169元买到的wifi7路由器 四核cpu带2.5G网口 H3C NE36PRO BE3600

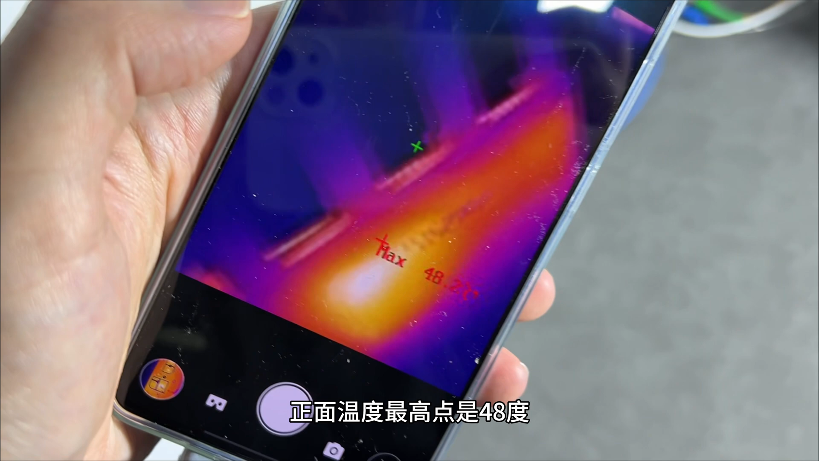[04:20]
最高点是48度发热区域刚好与主板上的小散热片对应热
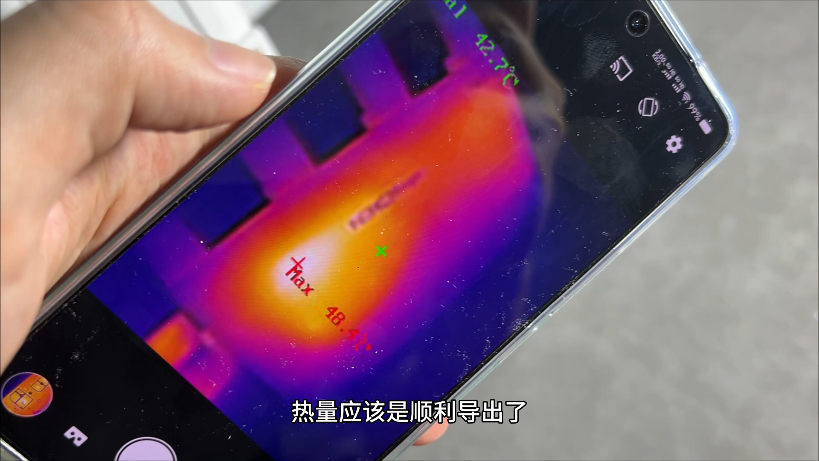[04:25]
量应该是顺利导出了顶
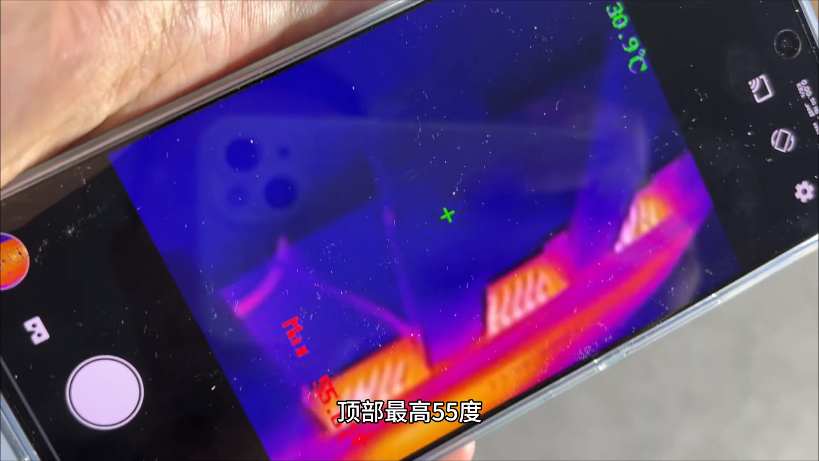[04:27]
On screen: spot 30.9°C
部最高55度后面